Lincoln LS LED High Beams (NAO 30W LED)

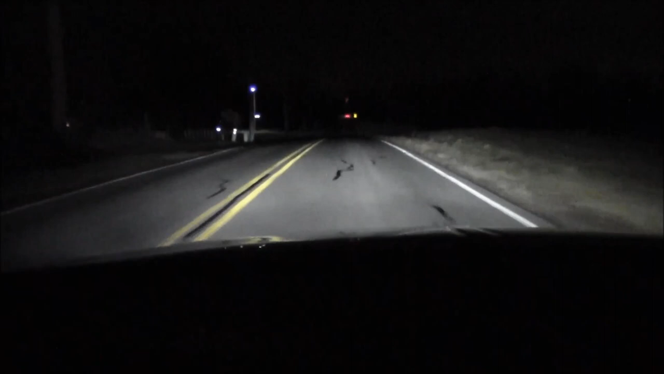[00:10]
the low beams are 5,500 K everything is a 35 watt DDM tuning setup so like I said I got 5,500 K in the low beams and my high beams and fog lights are 4,300 so I was going to go ahead and turn on the fog lights now
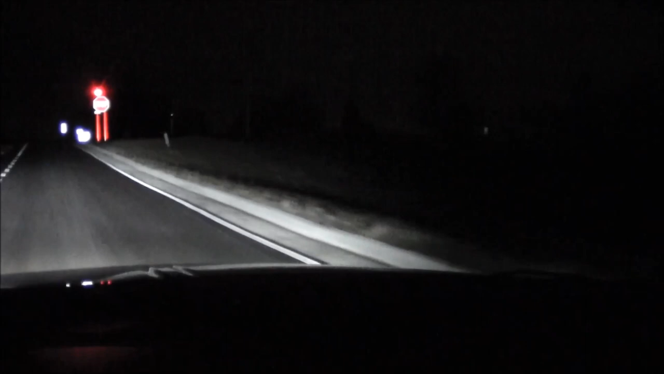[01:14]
give you an idea of what they had throw them back on there so I'll turn the fogs off and I'll hit the high beams so probably the big issue with having HID for a high beam is the warm-up time
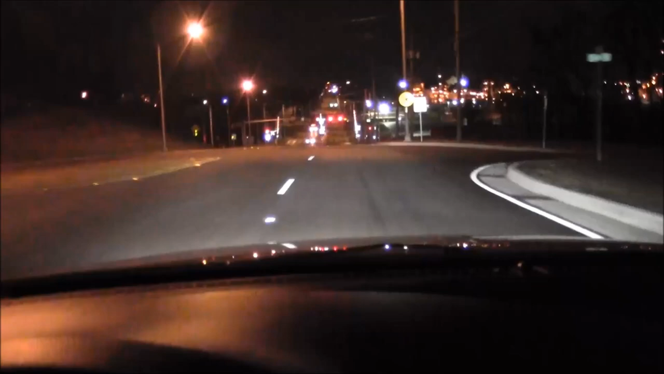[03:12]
turn down this way and give you a shot of everything blazed up at the same time all right so that's low beams high beams and the fog lights going turn the fogs off turn the high beams off
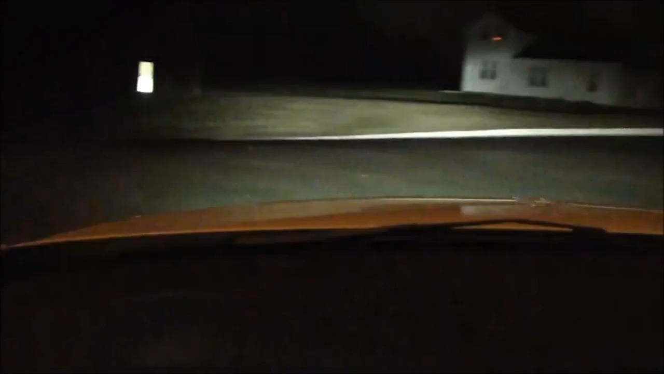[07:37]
all right so I got the low beams and the fogs on hit the high beams that's pretty good that's I don't know it's either on par or even slightly better than the HID
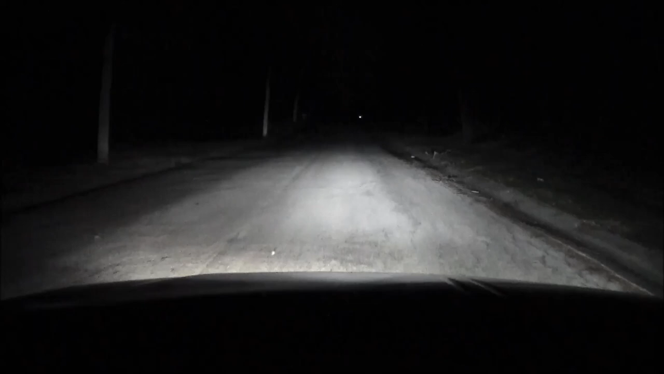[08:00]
so kill the fog lights hit those high beams it's the high beams only get the low beams back on kill the high beams
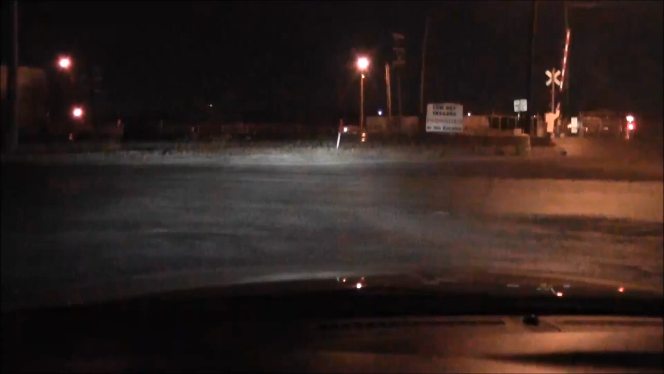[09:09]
all right so again that's just the low beams the high beams that's really nice and especially you know compared to HID trying to run a ballast and all that I mean it kind of sucked on this one like the LED